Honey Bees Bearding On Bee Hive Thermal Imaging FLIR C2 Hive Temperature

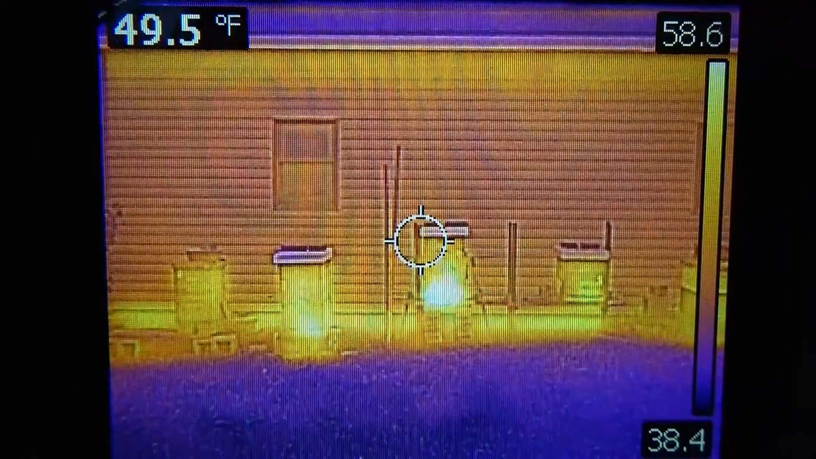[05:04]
On screen: spot 49.5°F
heat of course the more bees the more heat they're generating and again they've collected on the outside of the hives because it's actually too hot inside and the humidity levels are too high so they're getting the
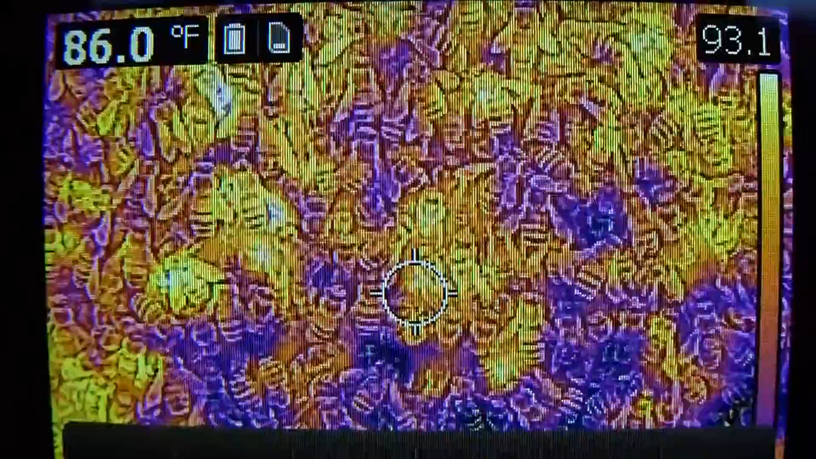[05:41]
On screen: spot 86.0°F
there are heater bees and those that are remaining cool in the morning air and just look at the little hot spots moving around here it's very interesting to have this tool
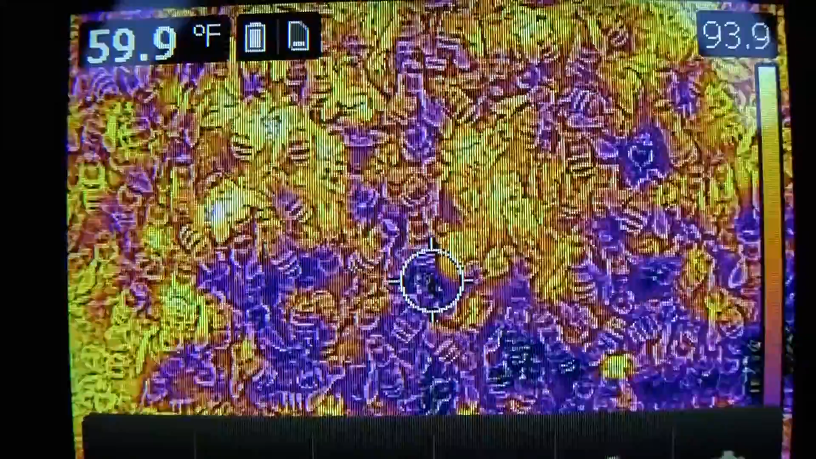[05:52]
On screen: spot 59.9°F
and again if you look upper right on the scale some of these hot spots are up to 93 degrees and this is on the outside of the hive in a morning where the temperature is in the high 30s low 40s
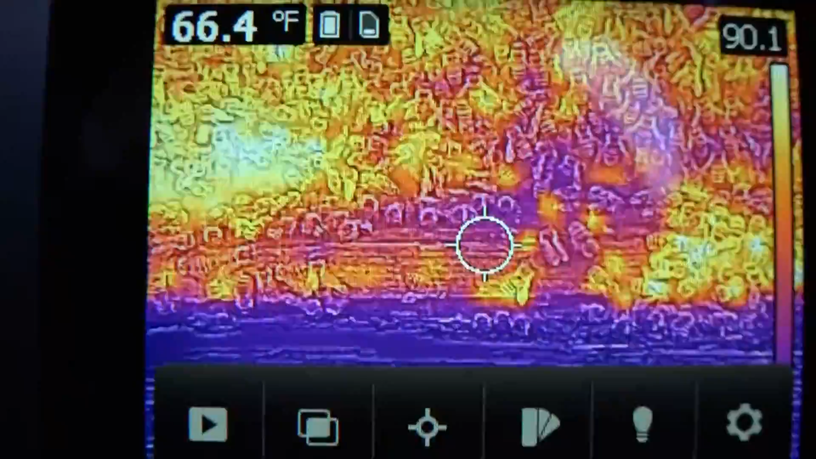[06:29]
On screen: spot 66.4°F
now something i want you to notice when you see the bees moving around and then you see the
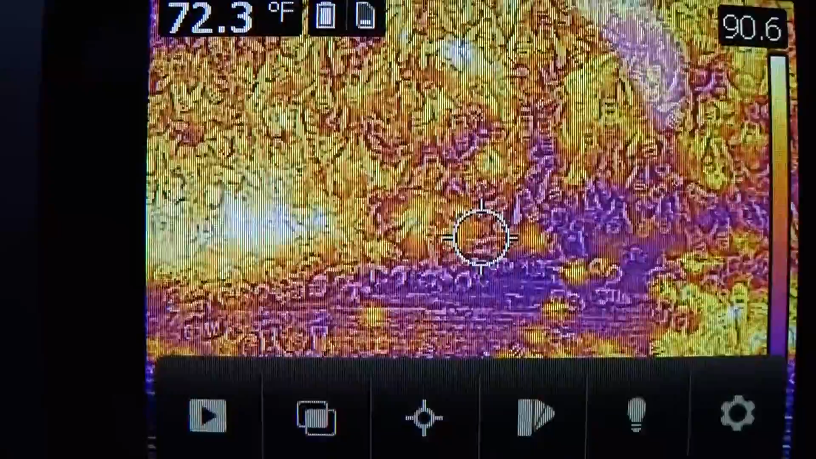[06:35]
On screen: spot 72.3°F
yellow dot that appears showing their temperature which is offset from the physical parameters of the bee
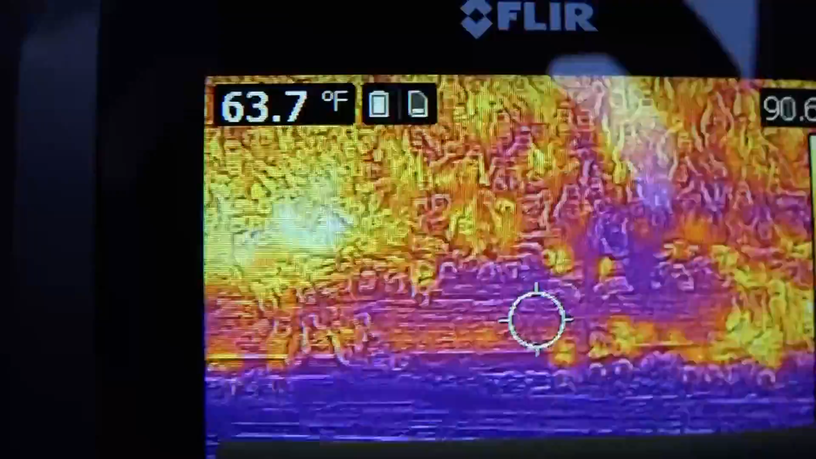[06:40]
On screen: spot 63.7°F
that's because this camera uses parallax lensing one of the lenses is the lower well one of the lenses shoots lower and that is just for the image and
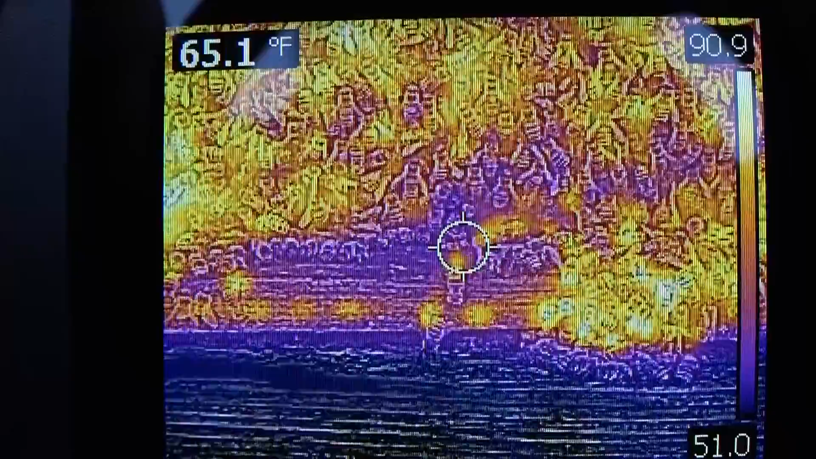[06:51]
On screen: spot 65.1°F
then the lower lens on the camera is offset a little so it gathers heat or shows the heat print and that's why you see the bees moving off to the left here and then the little
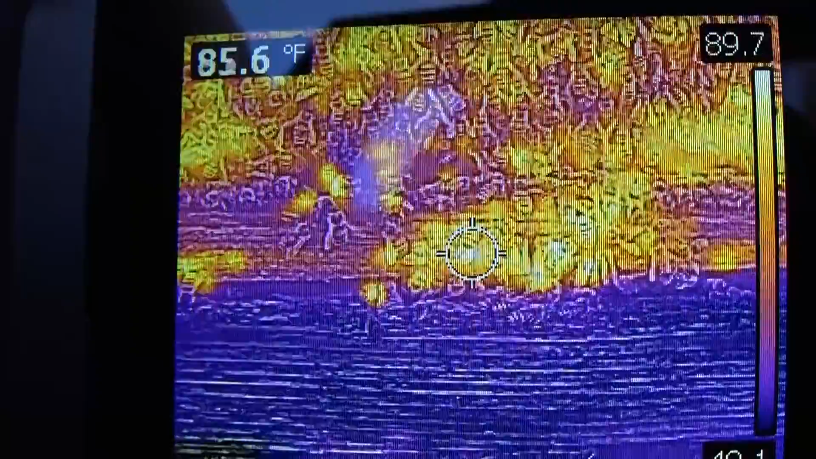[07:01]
On screen: spot 85.6°F
yellow dots above them we have two lenses at play here to give us this compound image that we're looking at but what a great tool we're
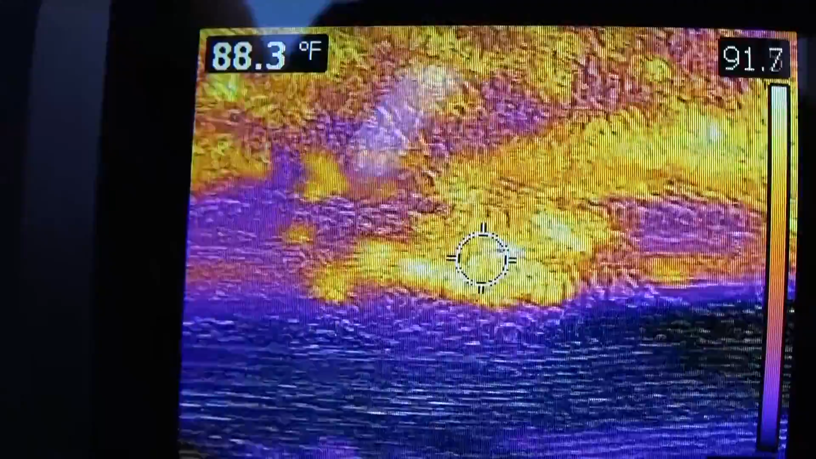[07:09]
On screen: spot 88.3°F
going to be able to look at our hives and immediately know
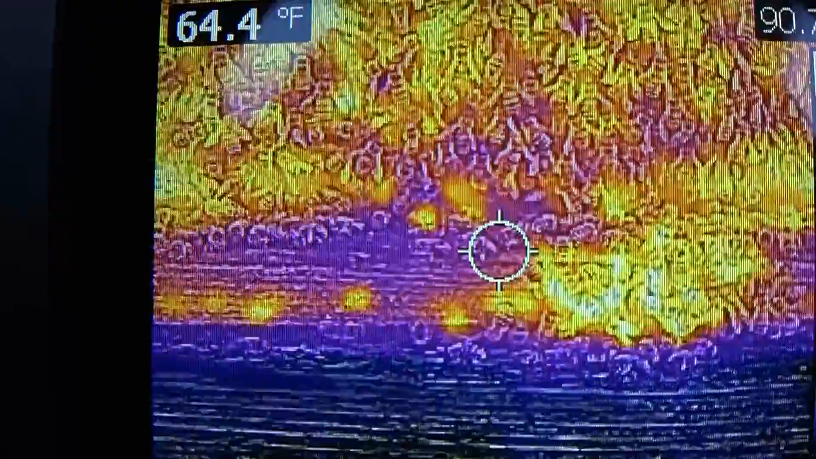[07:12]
On screen: spot 64.4°F
number one if they're occupied number two how strong the hive is and how much temperature elevation is occurring at the entry board and at that reducer so we're going to know that
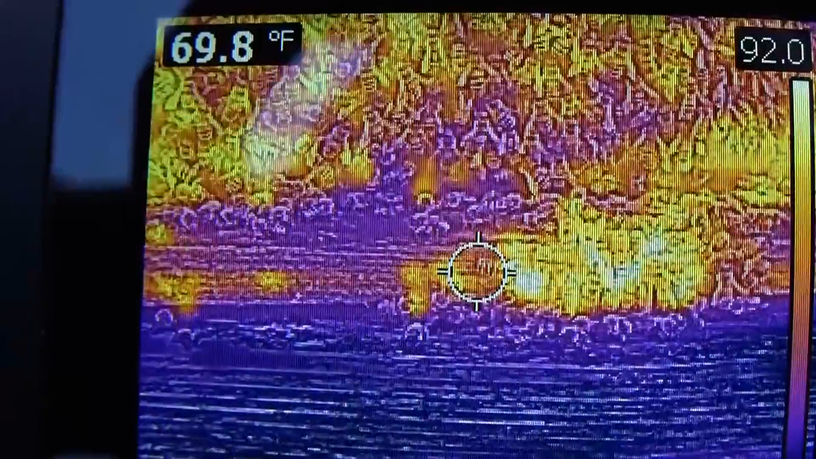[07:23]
On screen: spot 69.8°F
the bees are doing well inside or not and this is a front and i'll of course show you the camera because some of you are probably dying to know this is a flier c2
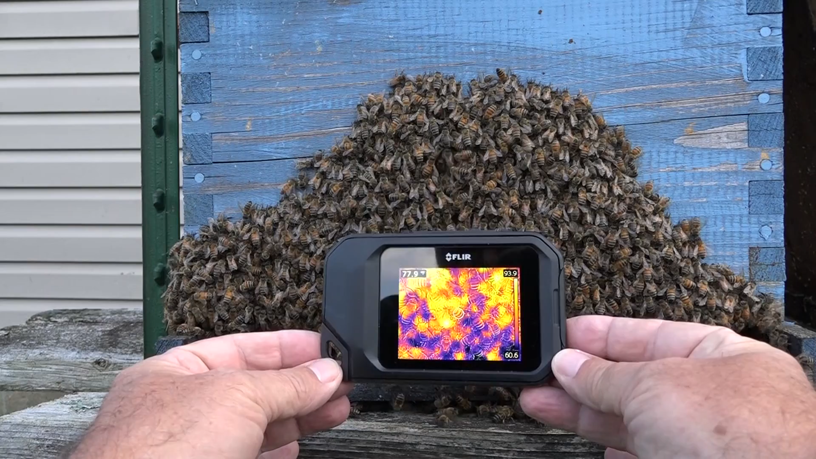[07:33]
and it's a handheld self-contained thermal imaging camera it can also take normal pictures if you look at the front here the upper lens is for the normal picture capture and
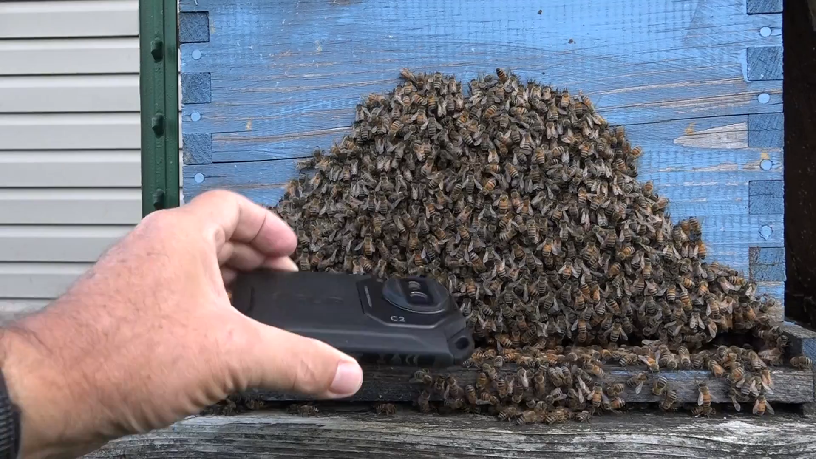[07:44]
the lower larger diameter lens is the thermal imaging lens also off to the side there you see
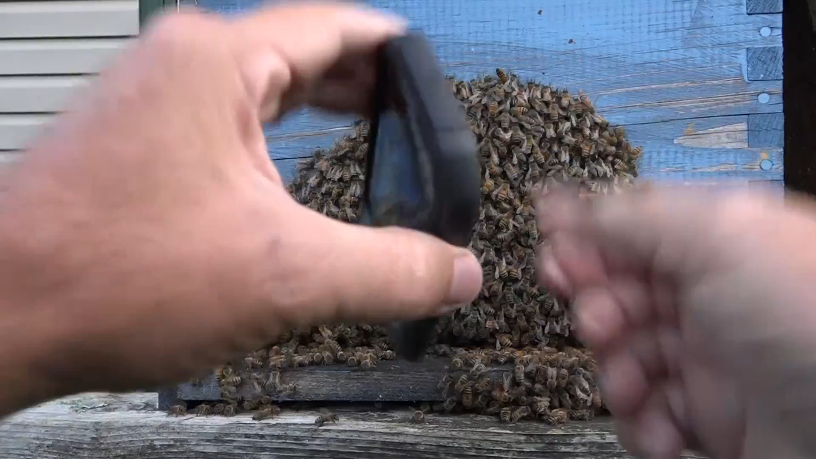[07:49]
that it has a light built into it for flash or for a constant light so that you can see what it is you're looking at the camera does not collect video on its own it only collects still images so i made the video by running
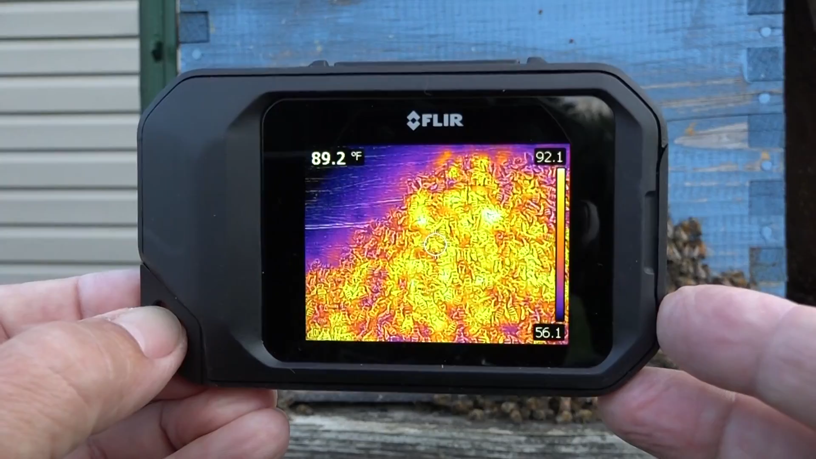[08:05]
On screen: spot 89.2°F
another camera up against the screen so that we can get a live view what's going on with these honeybees but i'm